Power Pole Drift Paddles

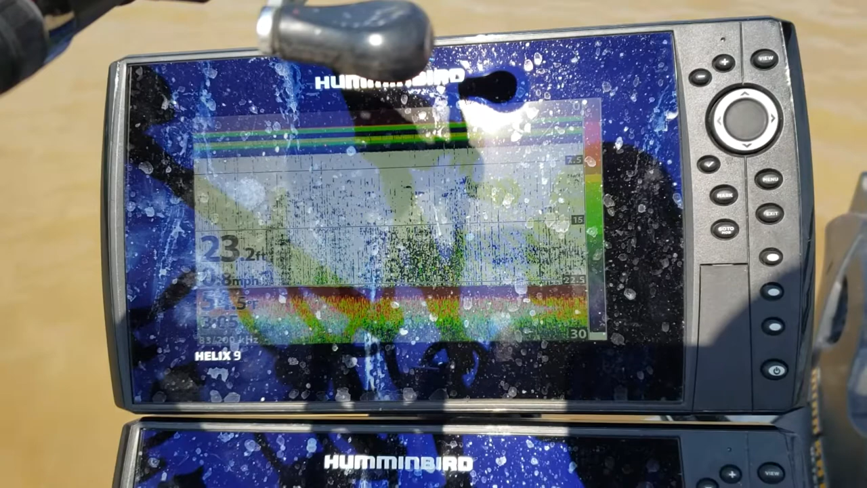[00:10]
On screen: depth 23.2 ft
See there, we're going 0.8 mile an hour. Drop the paddles.